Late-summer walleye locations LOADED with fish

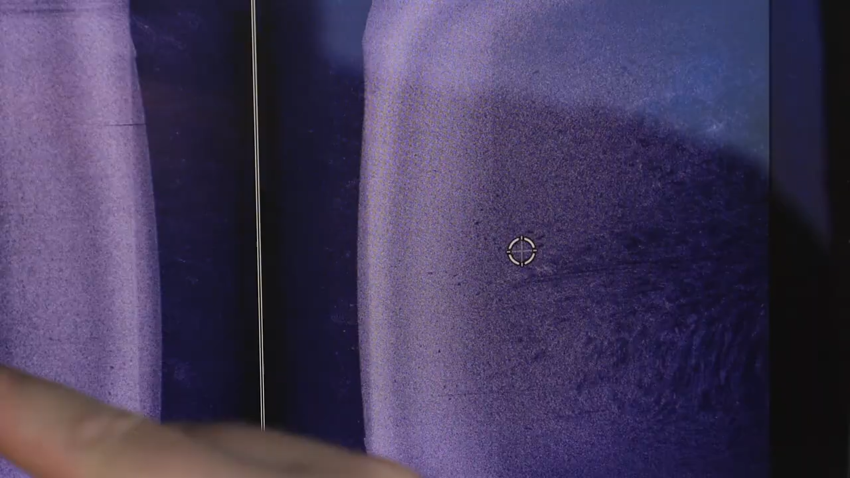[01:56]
But the cool thing about those those weed free saddles is they're easy to graph. They're easy to slide up.
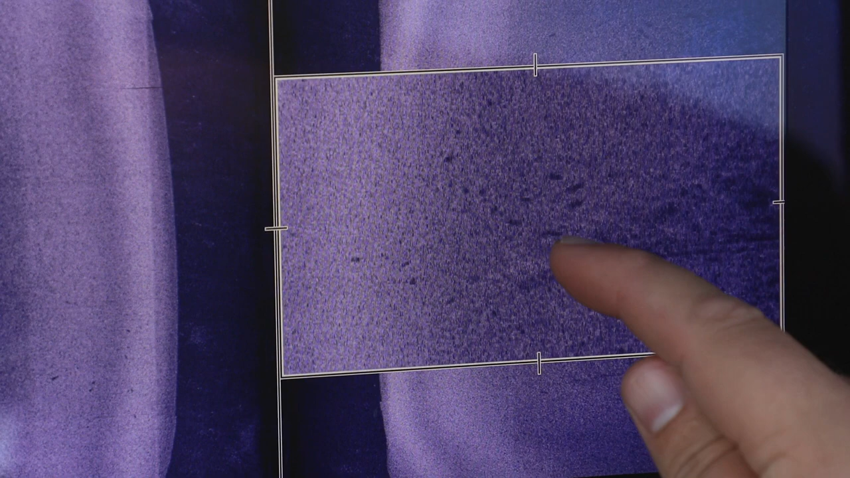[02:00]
You don't need to have side imaging. You absolutely can and it'll help you catch fish. But this time of the year fish are pushing deeper. 2D down imaging.
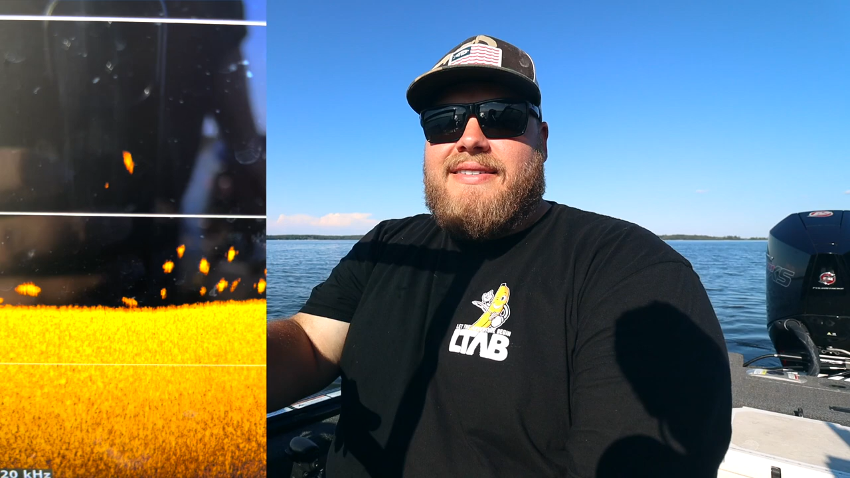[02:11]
You're going to have a better luck a lot of the time seeing fish on your graph this time of year if you're running that old school technology of just 2D sonar.
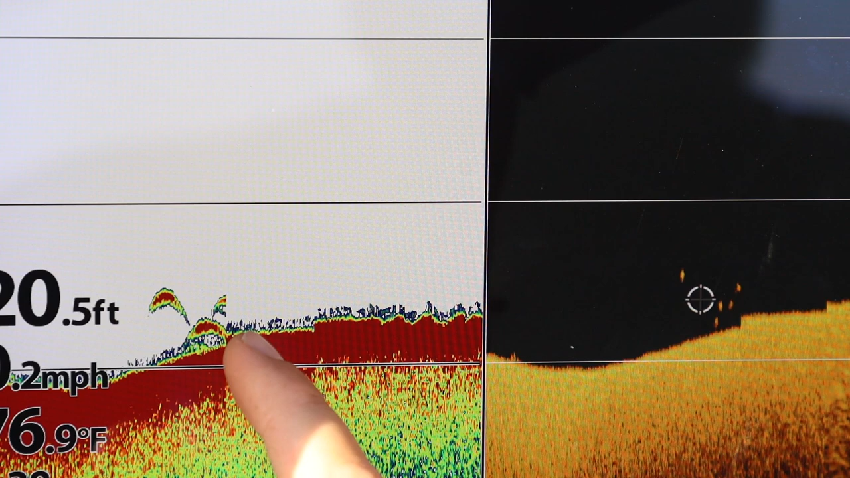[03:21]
On screen: depth 20.5 ft, water 76.9°F
My dream situation is going to be a hard bottom whether it's gravel or sand because they're easy to drive over with your 2D and down
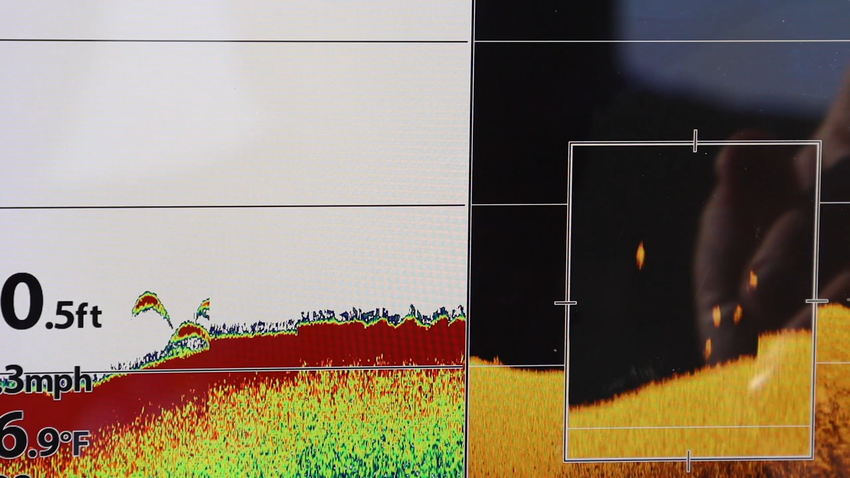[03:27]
imaging and graph and look for fish deploy a jigging wrap.
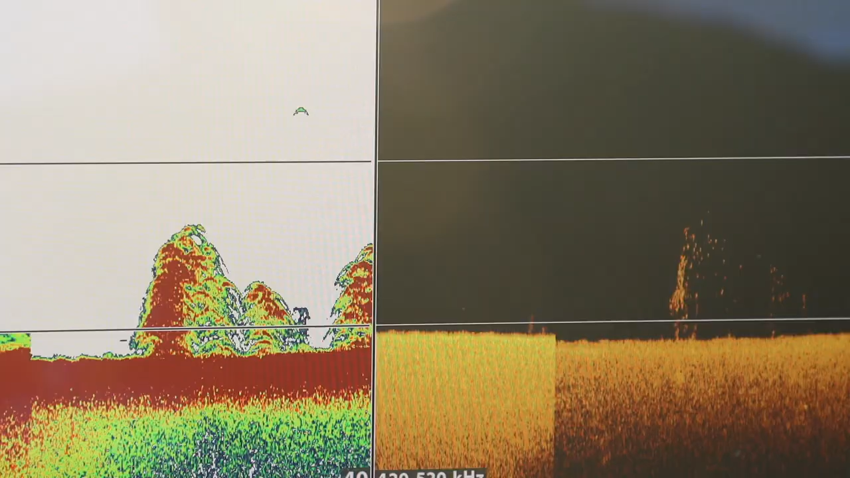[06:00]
indicator is going to be bait the thing is this time of year you get tons and tons
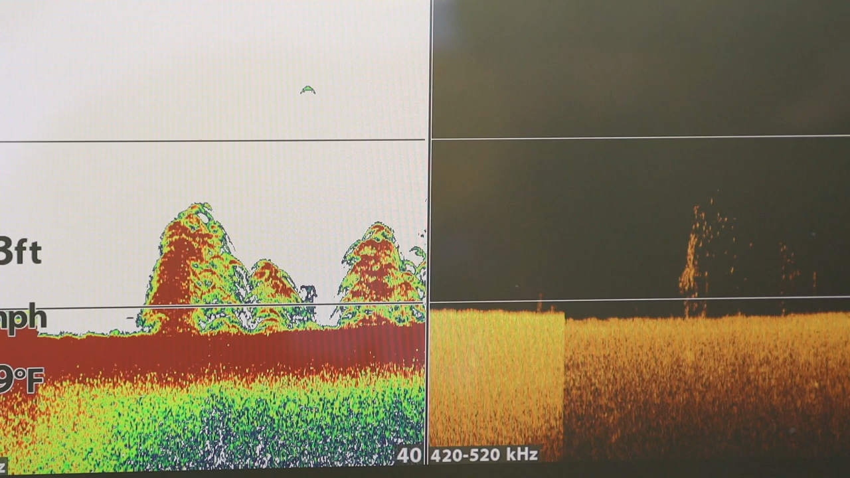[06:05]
of little perch piled up giant giant clouds of bait out in that i'm
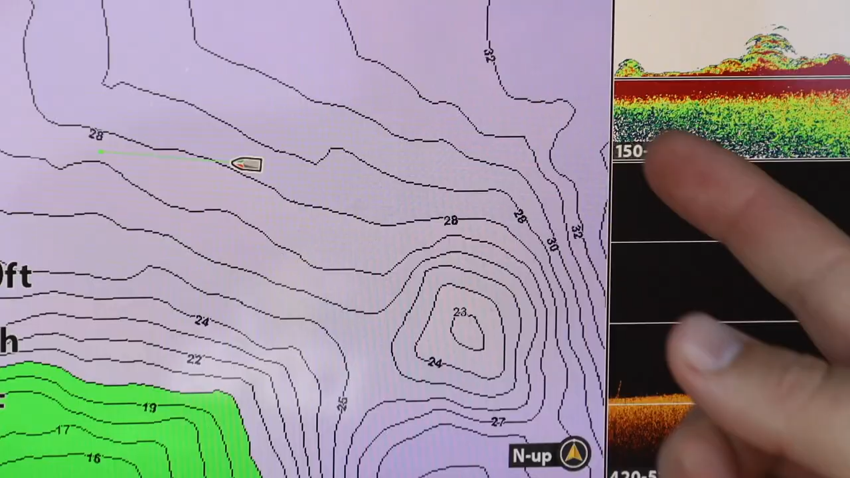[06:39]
just the bait and you know the walleyes are not going to be far behind and
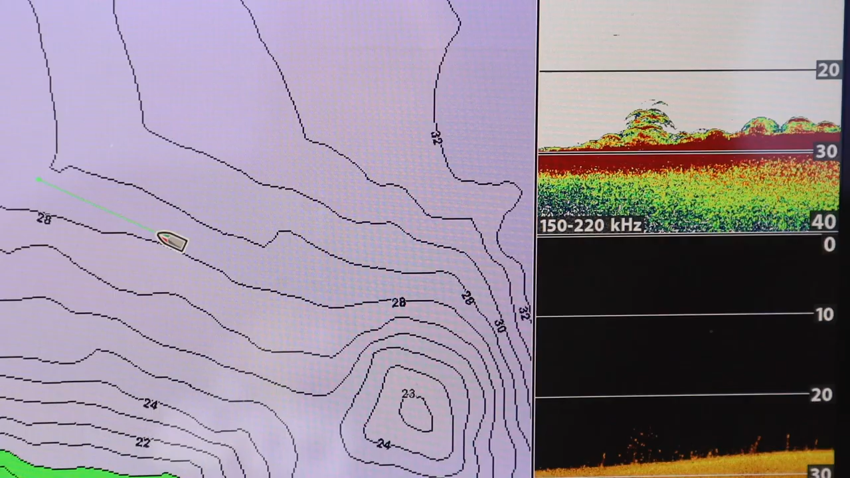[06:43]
now there's some fun things you can do if you're lucky enough to have a live scope or a forward-facing sonar unit where you've got these suspended fish in the middle of nowhere and
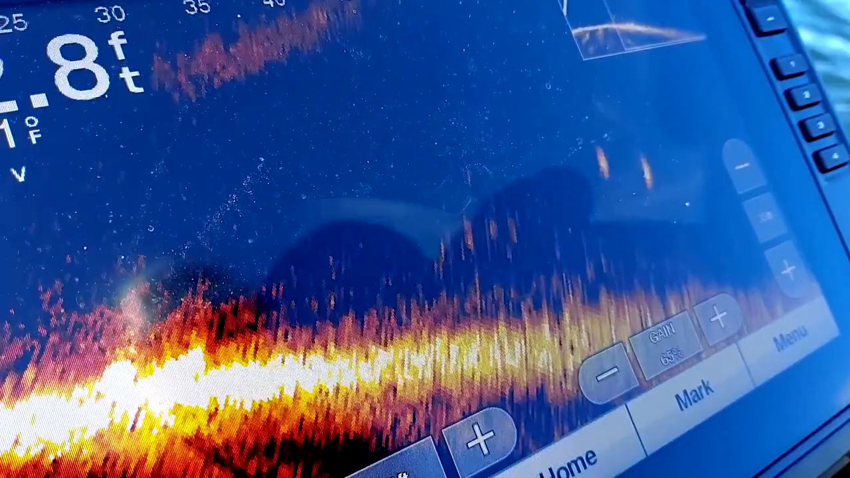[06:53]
they're maybe 20 feet down 18 feet down over 30 feet of water and they're cruising looking for bait where you can sharpshoot them with little finessey plastics on light heads or